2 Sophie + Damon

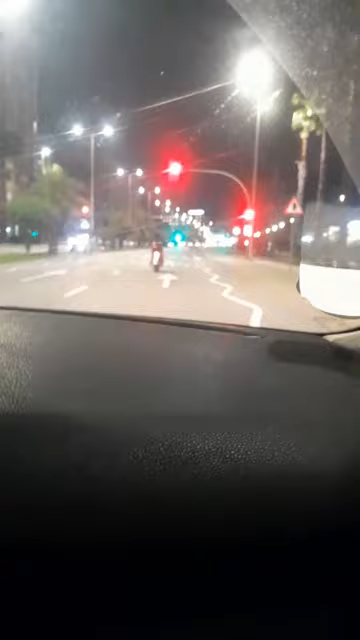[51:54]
nice. Yeah, man. What did you do? He's going at himself. He's parking every red light.